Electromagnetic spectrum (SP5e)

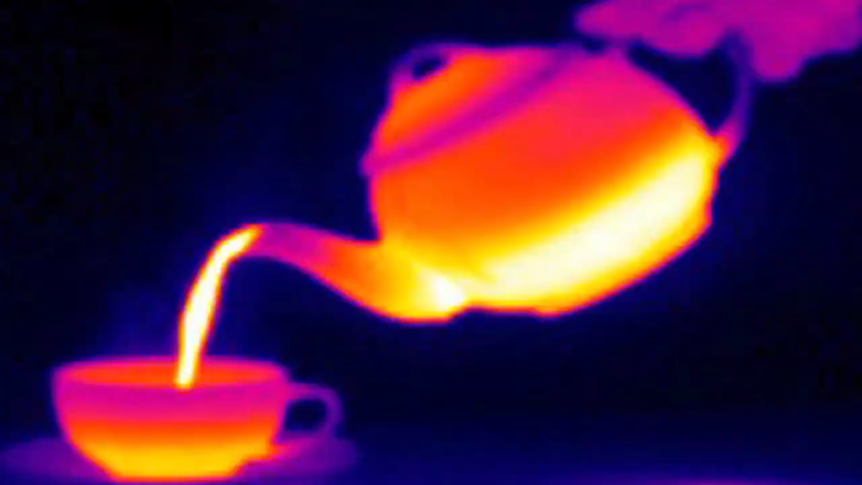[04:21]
infrared cameras, detecting people's heat patterns in the dark. Particularly useful for firemen if trying to find someone in a smoke-filled room.